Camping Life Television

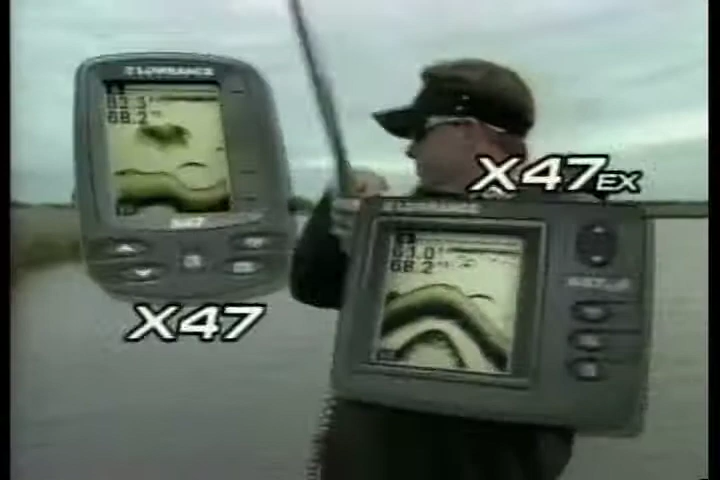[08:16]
The new X-47 and X-47EX prove that more is now less. More great features, including water temp readings.
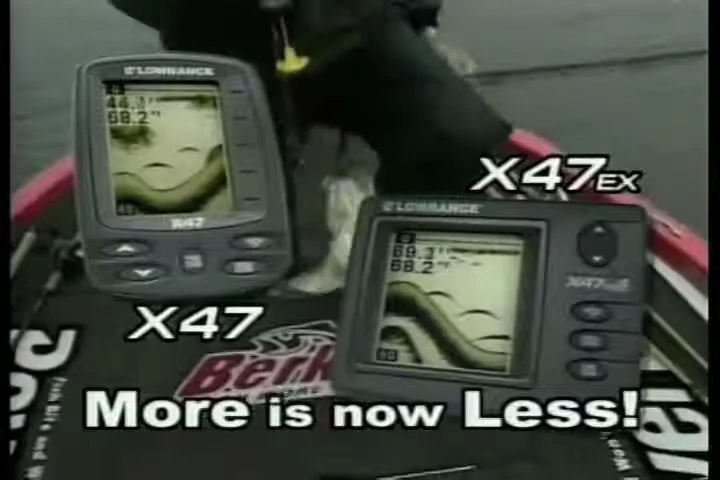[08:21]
High-contrast 168 vertical pixel displays in two different screen sizes produce fantastic target-to-tail.
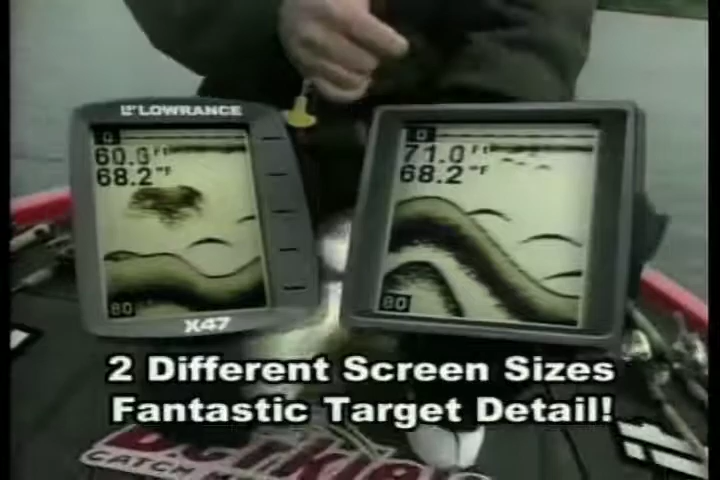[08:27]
On screen: water 68.2°F
Four levels of gray, 800 watts of power, and depths to 600 feet.